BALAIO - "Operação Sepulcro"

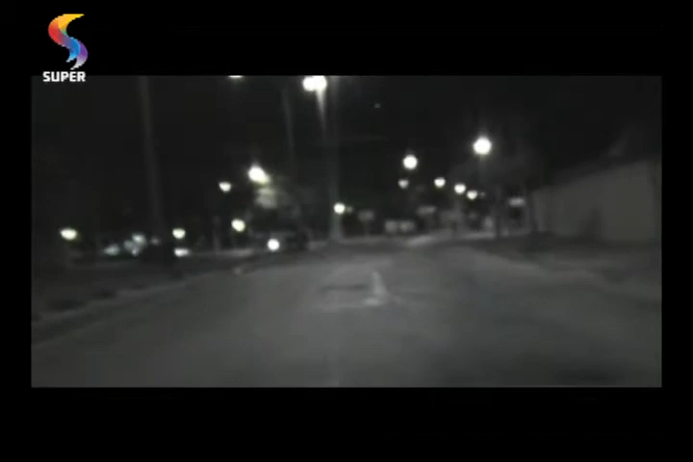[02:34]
O trânsito Como já era de esperar Não tinha ninguém Estava tranquilo Vazio E agora eu vou me dirigir Aqui lá no aeroporto da Pampulha Eu estou me dirigindo agora Ao hangar Da polícia civil Então aqui É que vai sair o helicóptero Onde eu vou participar dessa missão Com os policiais civis Que já devem